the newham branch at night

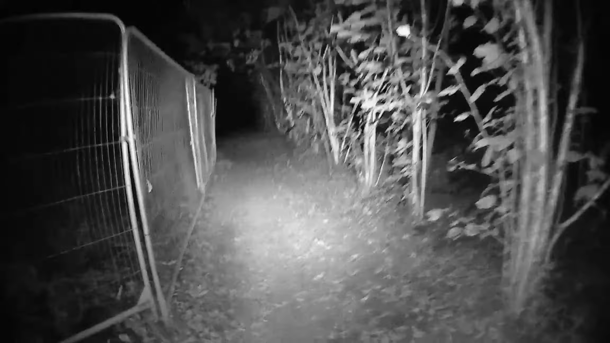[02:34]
So I don't really know what's going on with the bloody drone. Mind you, I did have to download the app again, because like I said on one of the previous videos, I cocked it up for my own fault. So this is the true side of the Newham branch.
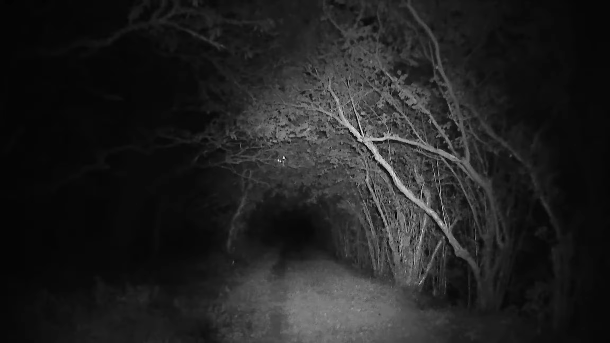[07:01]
Oh, the moon's come up. The moon's come up, folks. So if there's a gap in the canopy, we'll try and get the drone up again. I'm not sure. There's no gap at the minute, so we can't get the drone up at the moment. Can't get the drone up at all at the moment because of this compass calibration rubbish. Absolute pain in the ass.
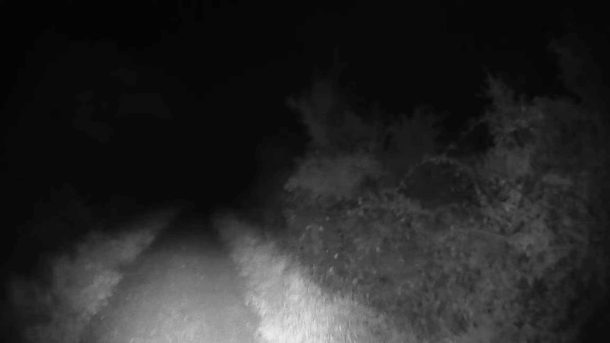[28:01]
The only downside about filming with this camera is I can't edit it. It's going to have to stay raw. I can't download it from this onto the phone. It goes straight onto the PC. I can probably put the usual green sticker on at the beginning,
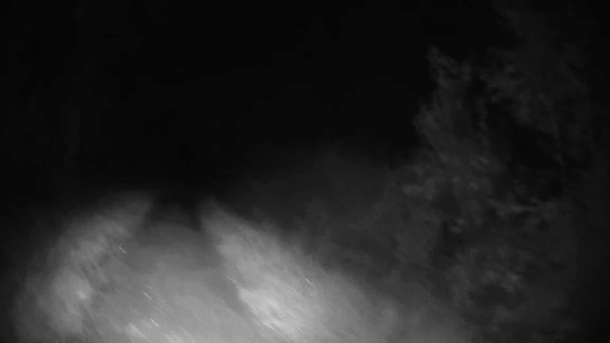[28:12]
but that is it. Can't put any music on this. Can't put any text on it. So whenever we use this camera, the footage is raw and unedited, which sometimes is good, but not always. Right, we're now approaching the gate.